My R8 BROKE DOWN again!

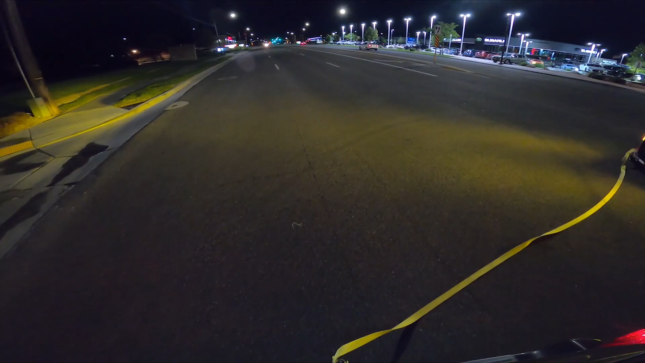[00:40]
Hey, your headlights are off! I know! I don't want to blind you!